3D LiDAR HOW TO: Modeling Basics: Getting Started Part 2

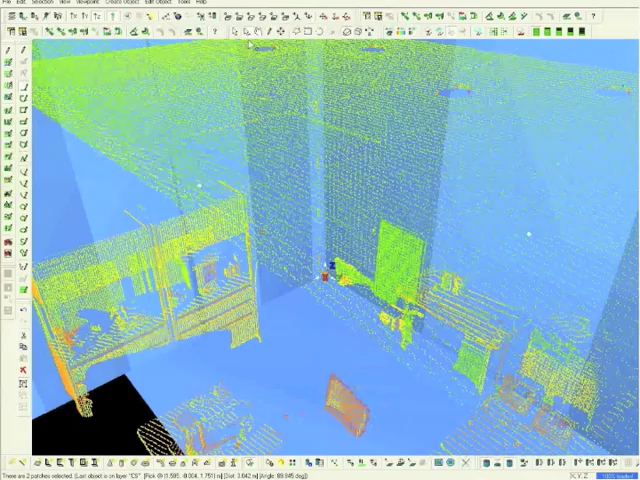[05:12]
Now click Top View in order to see a perfectly aligned 90-degree parallel plan view. Then choose the Orthographic mode to see that the mode is level. Finally, choose the Layers icon.
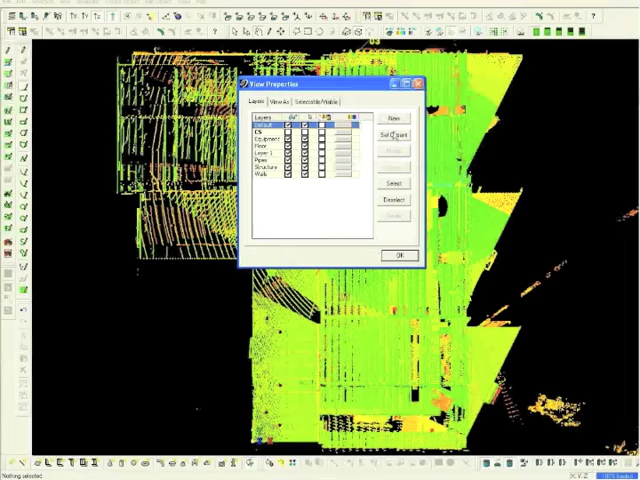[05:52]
Choose Selectable Visible, and shut down the coordinate system. Then set the default as Current.
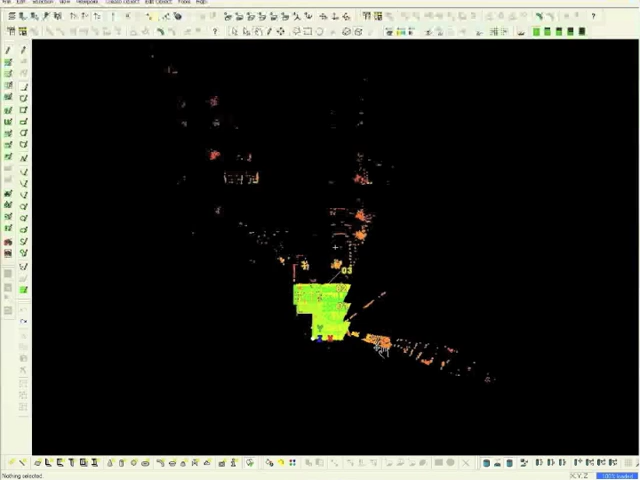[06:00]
Using a Fence tool and the Limit box, we can now isolate the area to be modeled. Choose the Top View in order to obtain a God's Eye view of the model.
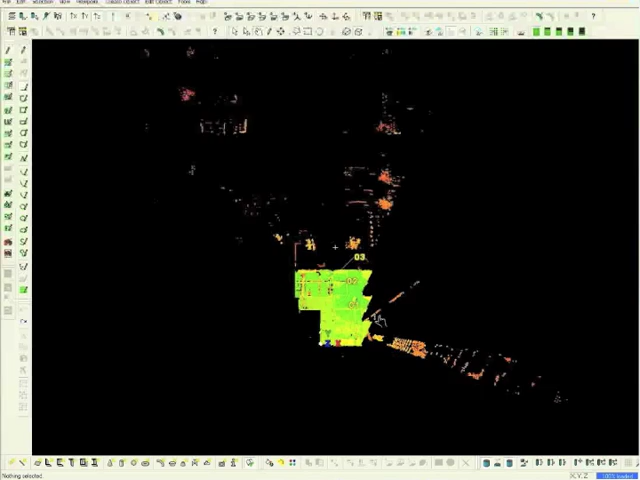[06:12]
In order to obtain a better view of our model, we must eliminate the unnecessary external data. Select the Fence tool, and surround the area to be modeled. Right mouse click, choose Fence, and then choose to Delete Outside in order to delete the data outside the fence.
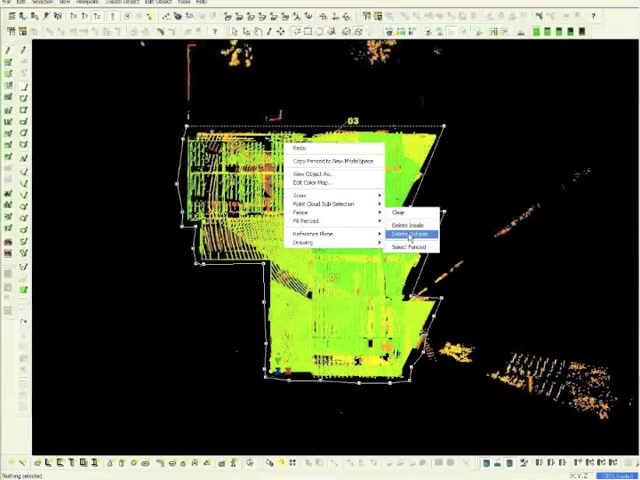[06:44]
Now return to the left view. Use a rectangle fence to eliminate the noise on the bottom of the model. Right mouse click, and choose Fence, and then delete inside the selected area.
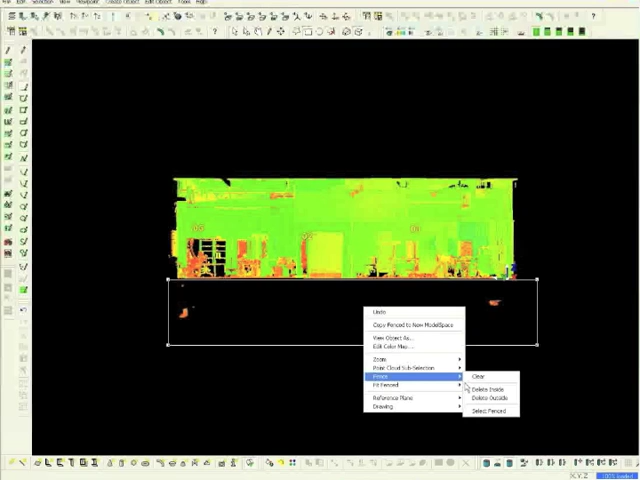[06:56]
Now return to the top view. Click View Mode, and center the model on the screen.
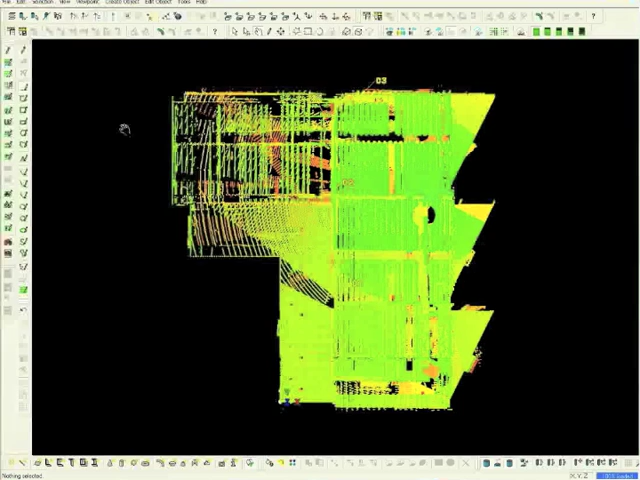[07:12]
Next, choose View from the toolbar. Select Set Limit Box by Cursor. Place the mouse in the center of the model, and expand. Choose the left view icon in order to see another elevation. Isolate the model again by dragging the orange square grips up and down.
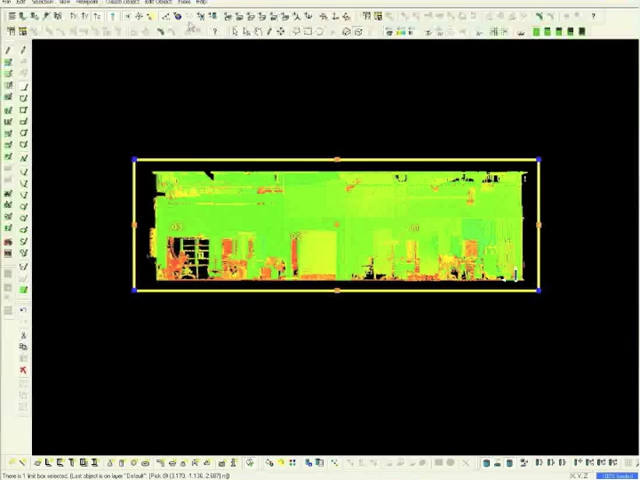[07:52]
Return to the top view. Now, grab the limit box and pull it either to the left or right. The area that we pass over is removed. This isolates a section of the model.
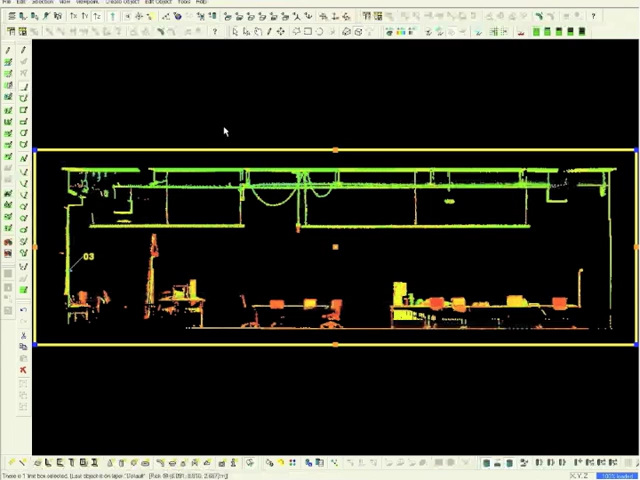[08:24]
Change elevations to have different views of the isolated area.